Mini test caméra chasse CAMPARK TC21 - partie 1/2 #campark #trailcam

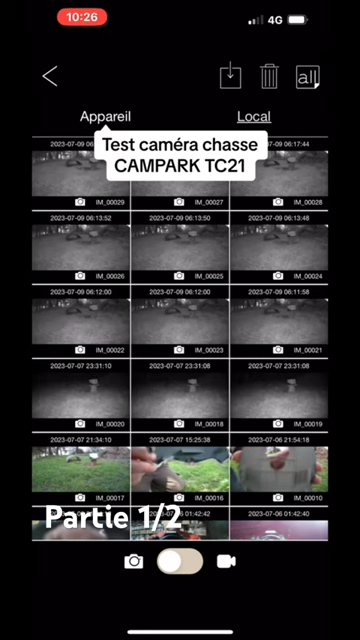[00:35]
On voit là, il n'y a presque rien, ce sont des limpins sauvages, des fois ils sont là, des fois ils ne sont pas là.
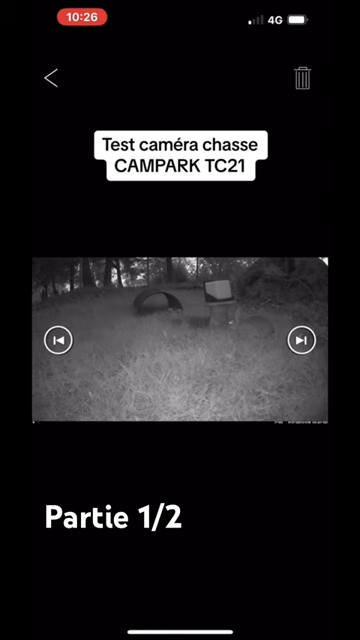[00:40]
Regardez, apparemment, là on le voit, il est là, on regarde une autre photo, il est un peu plus loin.
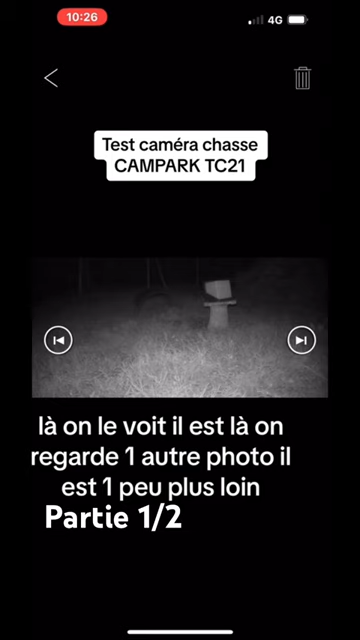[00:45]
Là on voit l'œil, un peu plus loin, ouais.